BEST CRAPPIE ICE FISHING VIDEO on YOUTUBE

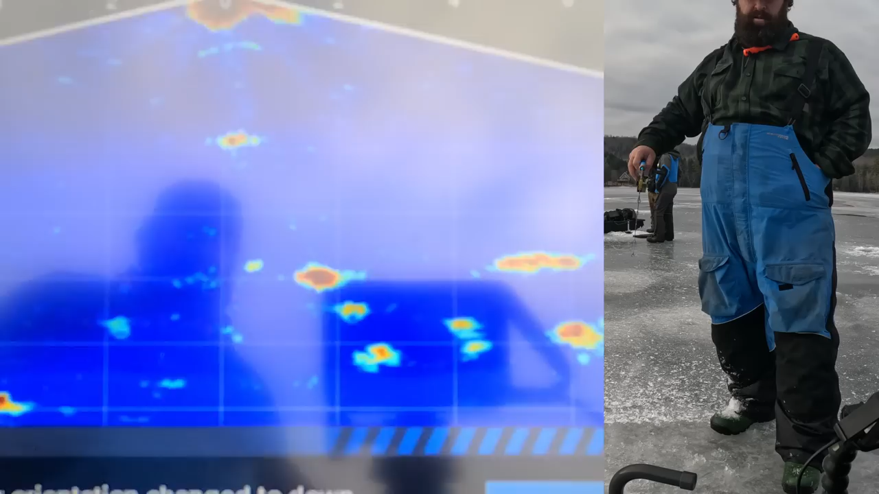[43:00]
Got him. It's a good one. Yeah, this school's still fired up.
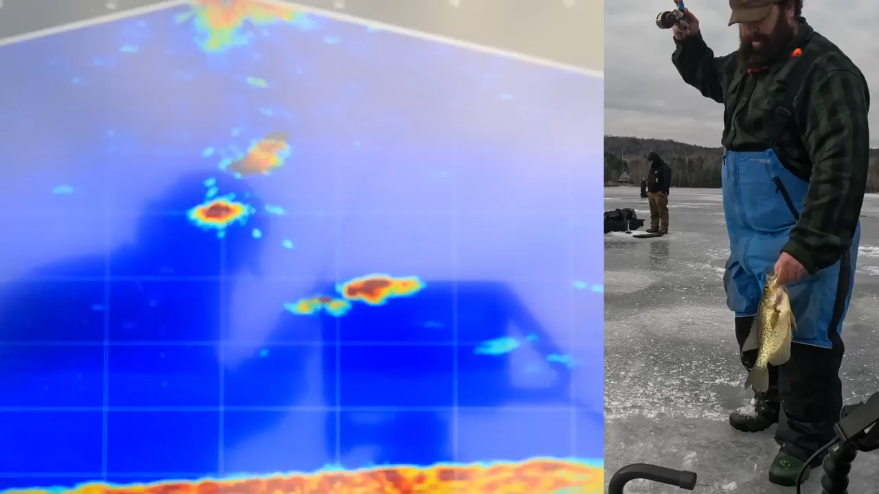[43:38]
Got another one, let that one go, get another one. That's a big one.
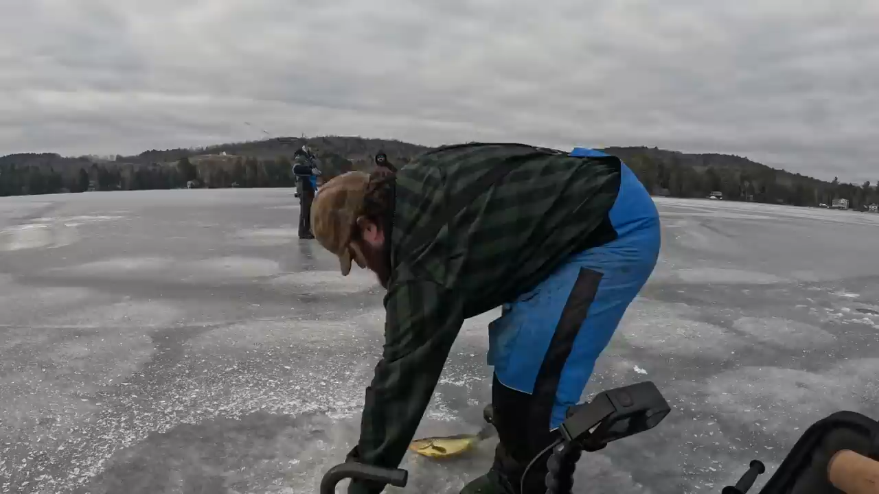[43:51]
You want to snap a quick pick for me? A couple 14s right there, guys. Those are pretty sweet, finding them with a live scope.
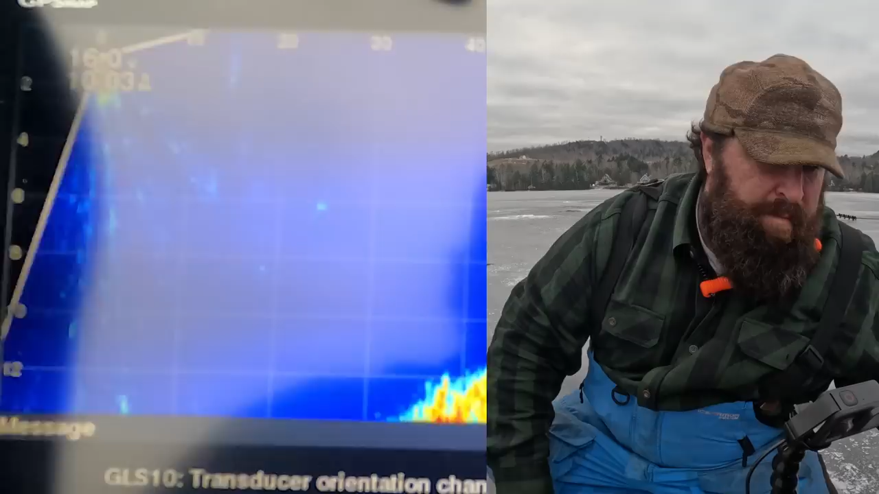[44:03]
Where'd they go? There they are. Oh, look at that school. 20 feet. That one. That one right there. Did you pitch that in? Yep. Got him?
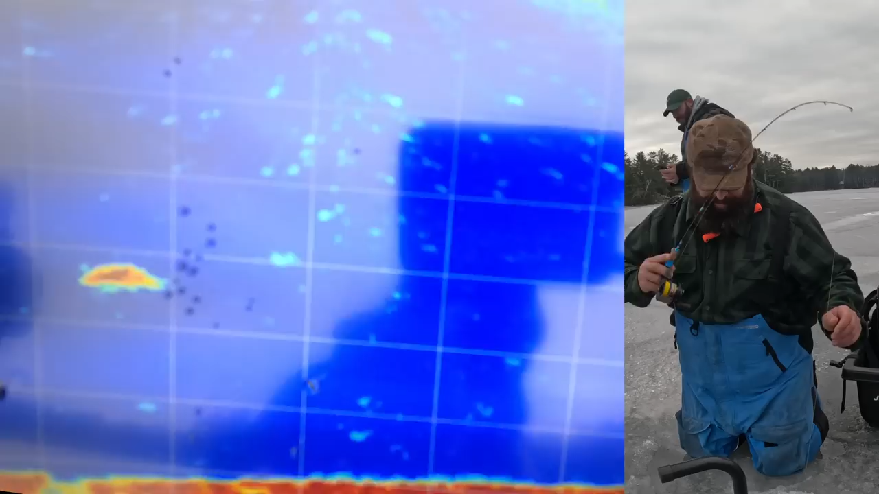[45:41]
Whoa, what was it? Oh! He gave me a hell of a run right there. That was a decent. He hit that, and he gave me one hell of a run. That was a good one. Oh, got him again. Different one. If he was it, yeah, came off. Took one off. One more try. There's still one on the screen. Oh, shit. He got it on the drop. I saw he was running over here. Oh my god.
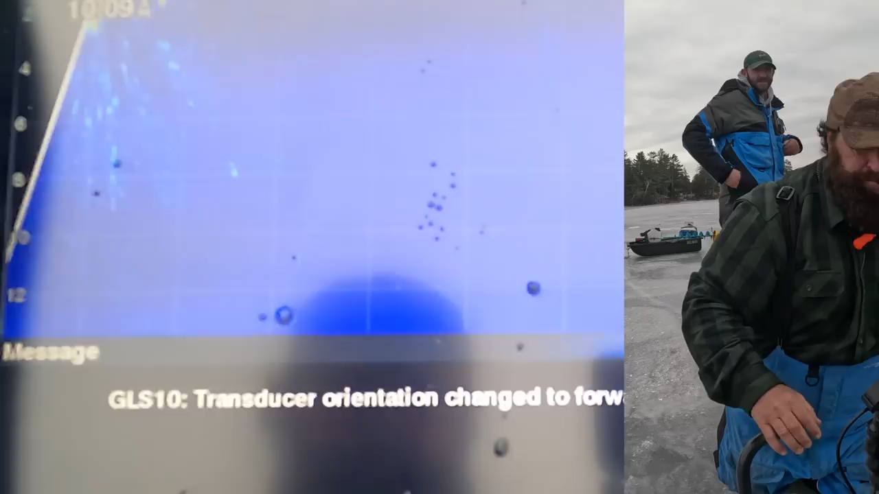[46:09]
Because he wasn't even on the screen. They're not far away. They're staying right here. 20 that way. 20 that way for one of the schools. Right towards that white covered boat. Yep.
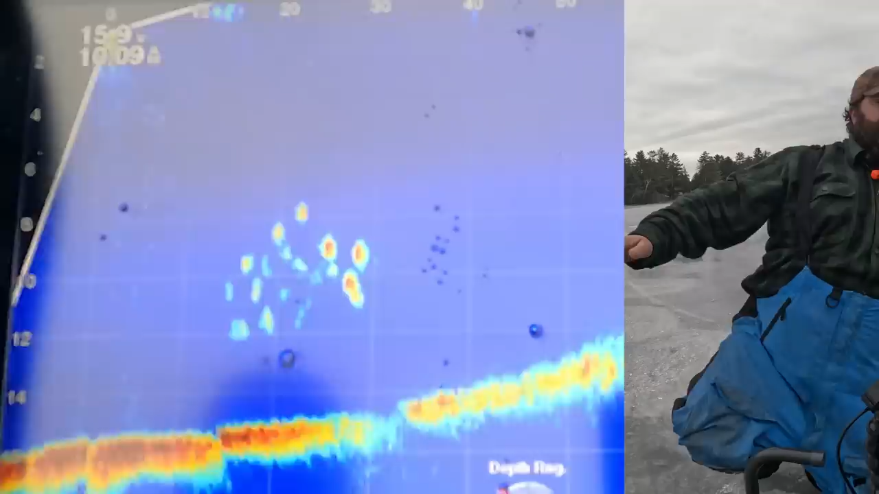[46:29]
Call it 18 feet away. Amazing how little you have to move to catch these guys. Amazing. Any fish we've been after this week has not been staying like that. Yeah, these ones probably don't get fished too hard. So we missed them by a little, but they should be within striking distance. Oh, I just saw you dropping Gnome, I think.
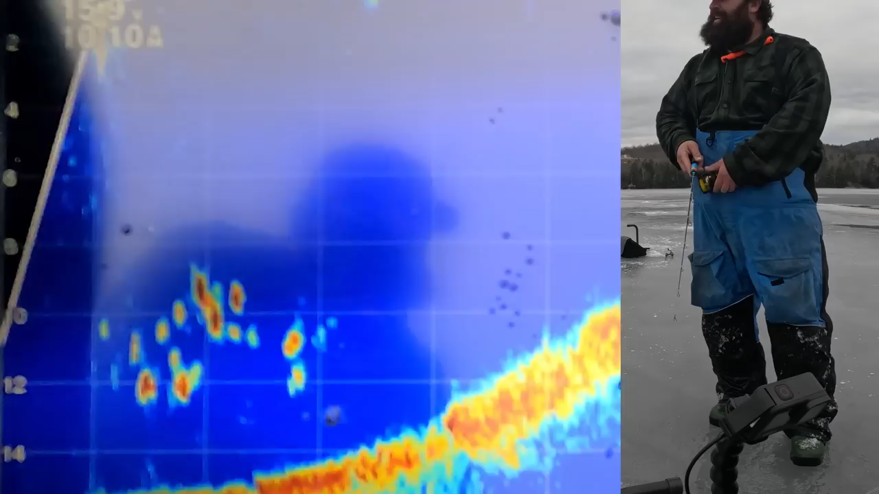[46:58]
Yep. Yeah, because you're 20 feet away from me. The school goes from me to you. Oh, you missed it.
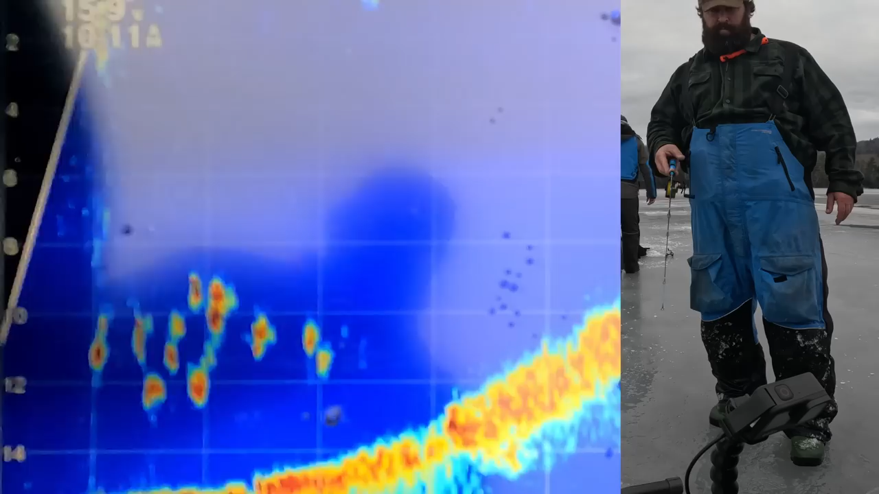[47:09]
Wee little Letty. Got him. This one doesn't feel big yet. Yeah, you just got a lot bigger.
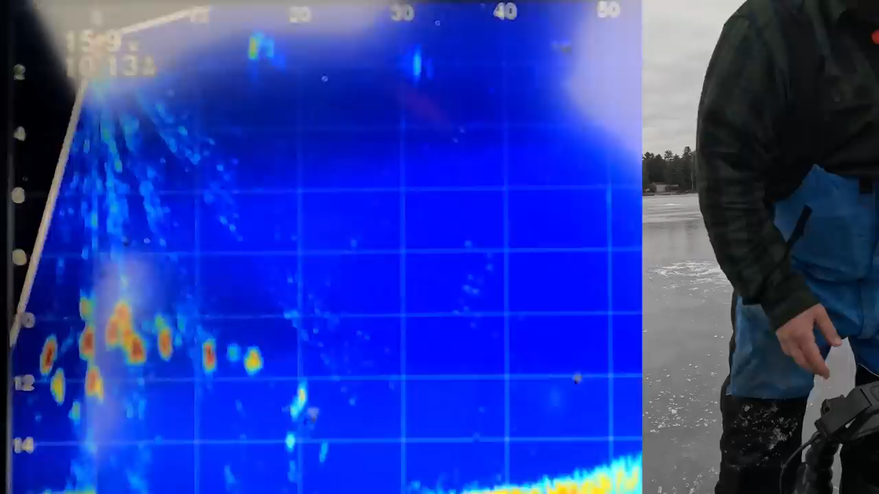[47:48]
Oh yeah, here they are, guys. Or there's a school here at least.
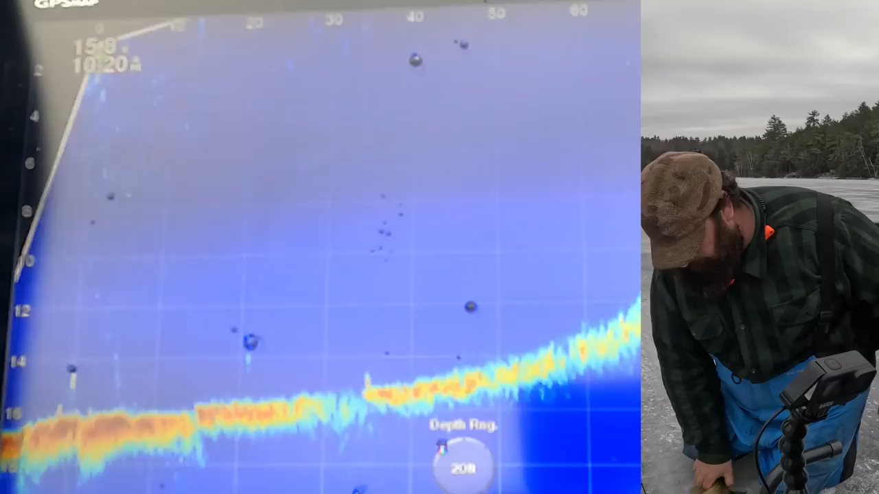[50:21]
Get him back. The key is staying on them. As you can see, I'm basically running to get to these fish. There's a wicked school out there. There's two schools. There's one there at 20. We don't have a hole there. If anybody wants them, go get them. Those are some bigs. And there's another school right on that edge at 50, 40, 50, which we might have a hole out there already.
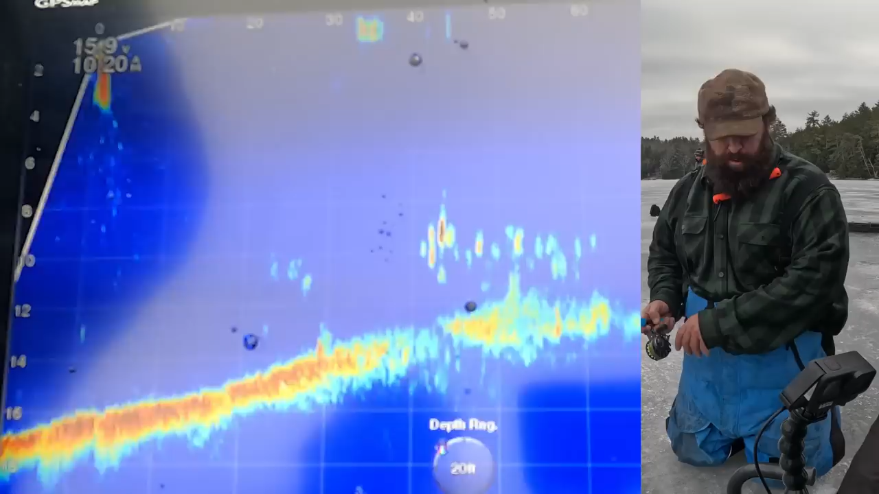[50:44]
We worked these fish earlier today, and the sun came up and shut them down at 9:30. At 9:30 a.m., shut them down. You want to be 28 this way, 25, 28. Yeah, right there. Yep.
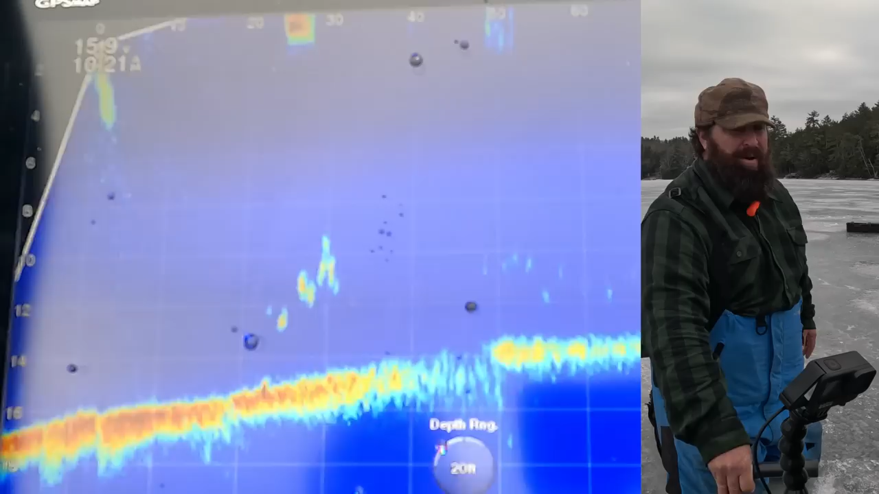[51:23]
Yeah, you hit them. Perfect. Those are big ones. Get them. The other ones, let me see if they're still there. The other ones are moving there.
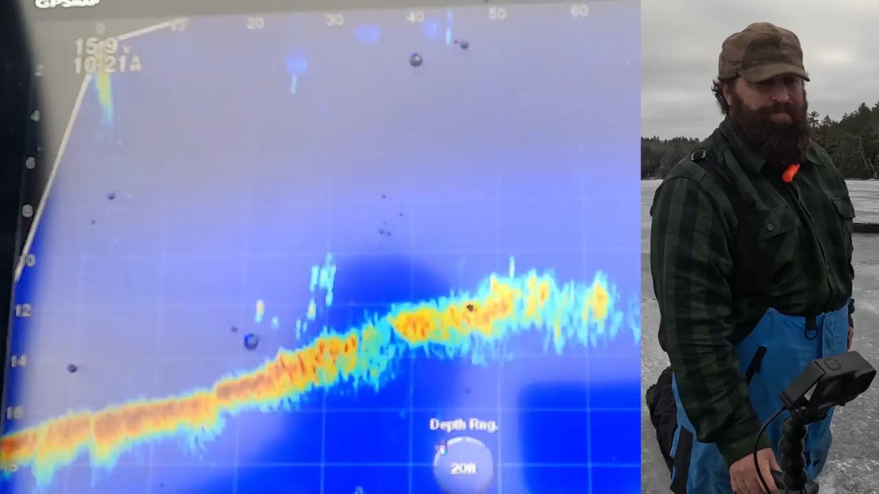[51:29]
Huh. I don't have a great mark on them. They're like 70 now that way. We could probably let those other ones go. Focus on some closer ones here. Oh, nice school behind me at 20.
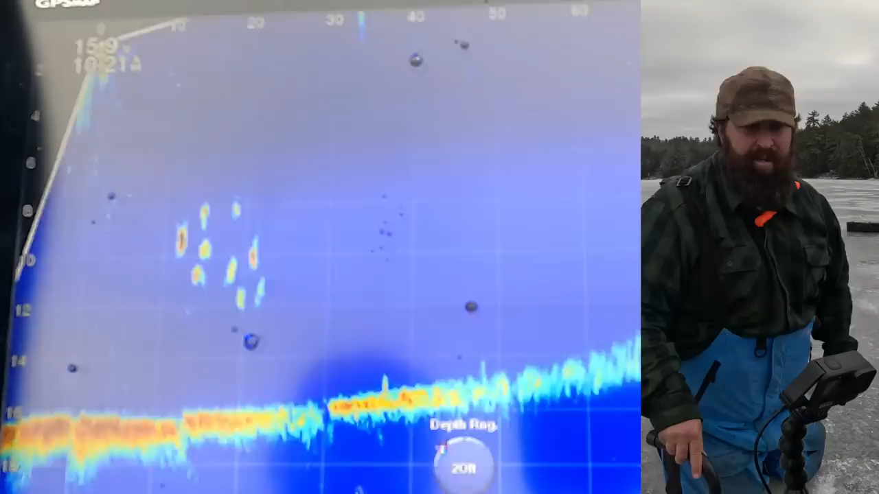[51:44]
Do we have a hole? We don't have a hole here, but there's nice school at 20. Oh, they're back this way now. Wicked school. 20 feet this way. 20 feet. 20, 25. Right to Dan's right. They're suspended good. They're ready to eat. I mean, you could put one hole at 18, one at 27.
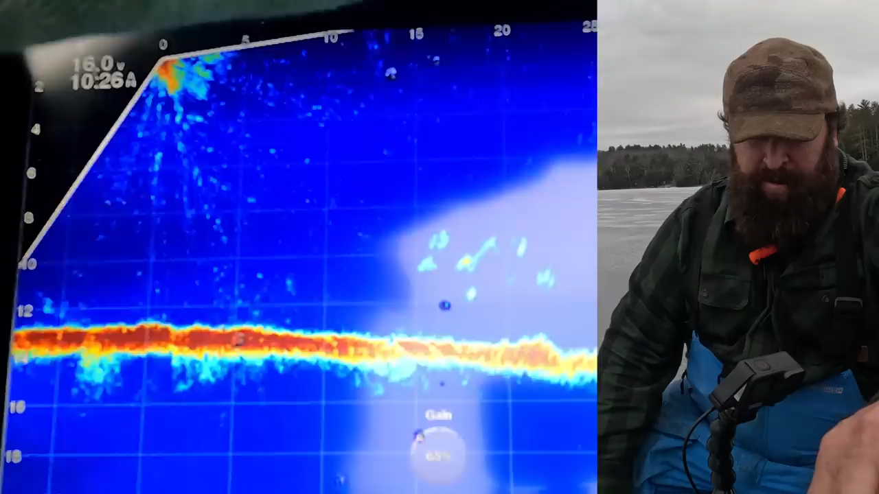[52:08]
Oh, there's another school past them too. So go 25, do one hole. Go to your right one. Yep. You said 18 or 25? 25. I mean, they're at 18 if you want to poke a hole for one of these guys.
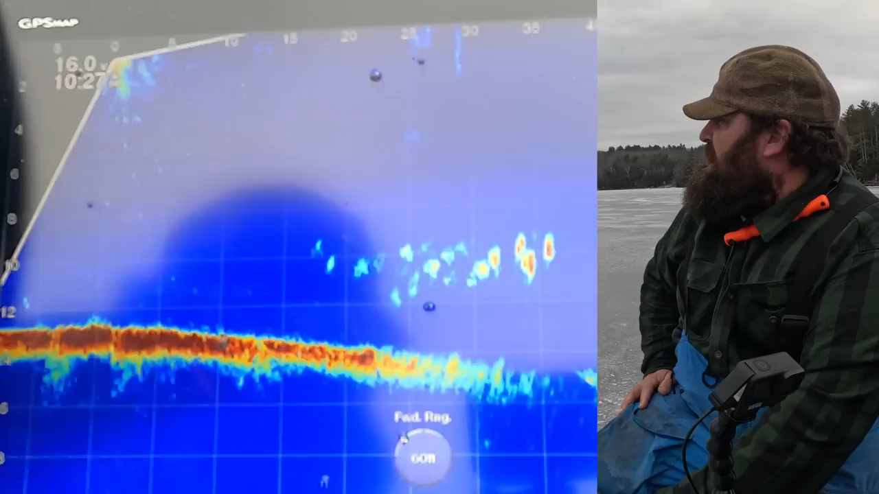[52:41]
CJ, keep going to 50. Go to 50. Go to
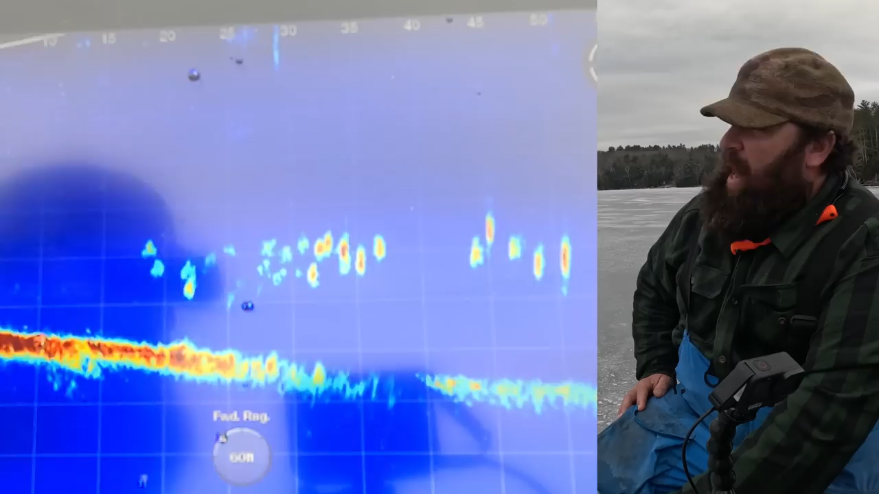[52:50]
45. No, 50. Are you a 50? No, I got a piece. Here, I'll give you a mark.